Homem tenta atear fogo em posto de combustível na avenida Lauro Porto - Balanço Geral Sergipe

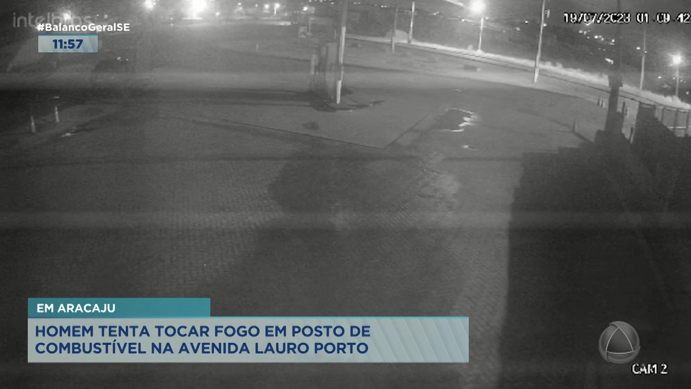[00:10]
Tocar fogo numa das bombas de um posto de combustíveis na avenida Lauro Porto, no bairro Olari, aqui em nossa capital, tá vendo ali a imagem? Olha ali ó, olha ali, olha o cara tentando botar fogo ali, por sorte, o que que aconteceu? O frentista estava ali próximo, estava atento ao movimento, o frentista observou a ação e conseguiu conter o maluco. Você acredita num negócio desse? Dá pra você visualizar, né?